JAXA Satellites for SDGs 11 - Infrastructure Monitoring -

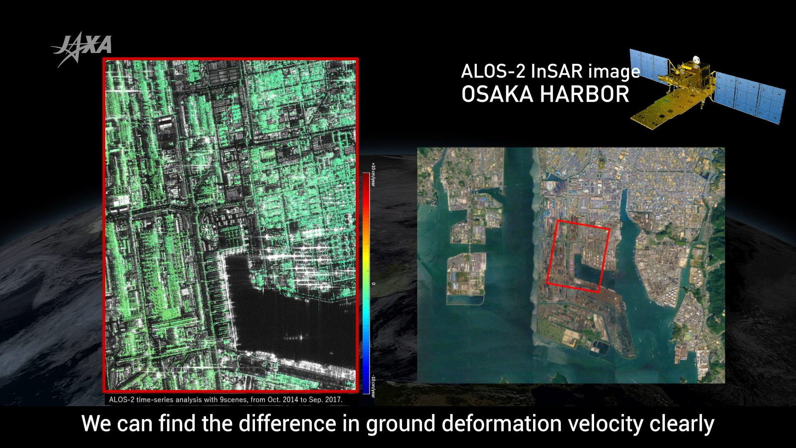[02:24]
We can find the difference in the ground deformation velocity clearly, even inside the artificial islands.